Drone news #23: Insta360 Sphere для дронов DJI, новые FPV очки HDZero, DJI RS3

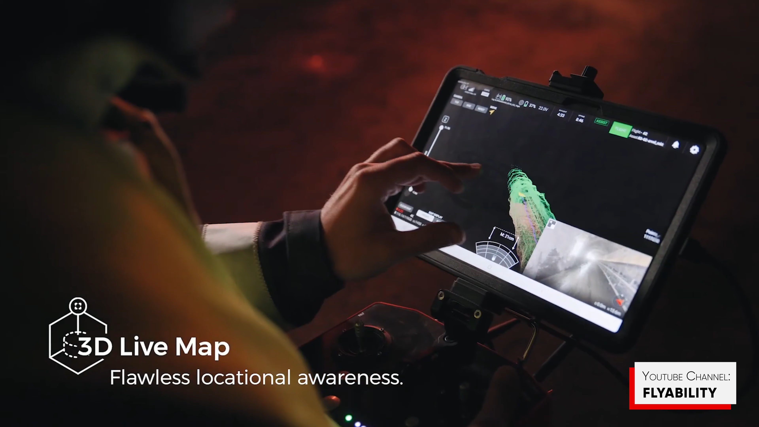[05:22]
класса становятся возможными с помощью программного обеспечения geoslam нового партнера